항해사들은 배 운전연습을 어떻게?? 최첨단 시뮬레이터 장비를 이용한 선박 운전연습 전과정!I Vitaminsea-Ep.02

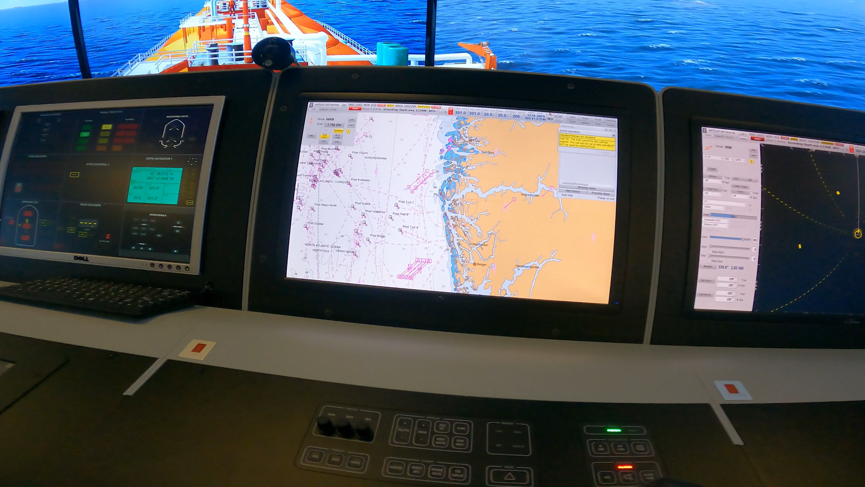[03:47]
이거는 액디스, 전자 헤도라고 그러는데, 헤도가 여기 자동으로 컴퓨터에 떠요.